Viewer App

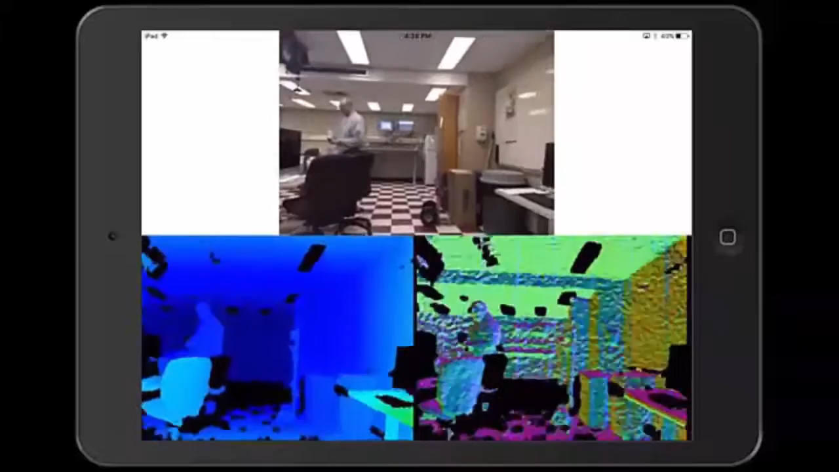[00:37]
and a surface normal view on the bottom right. Data is displayed using iOS Core Graphics APIs.
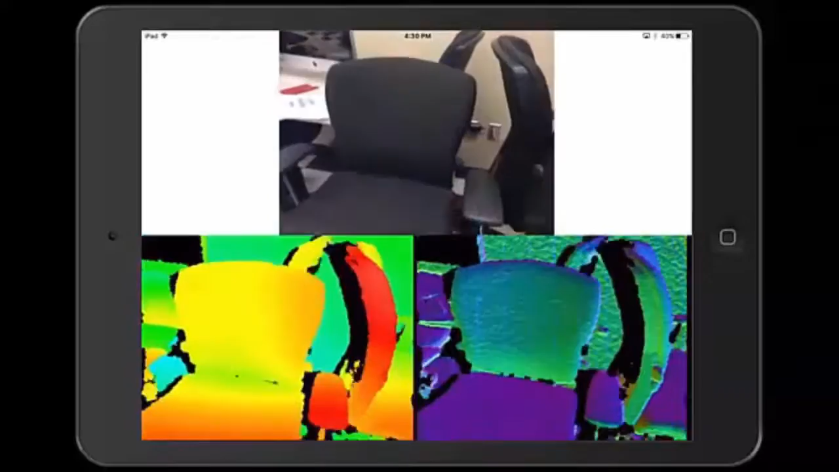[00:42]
Source code for this application is provided as part of the Structure SDK.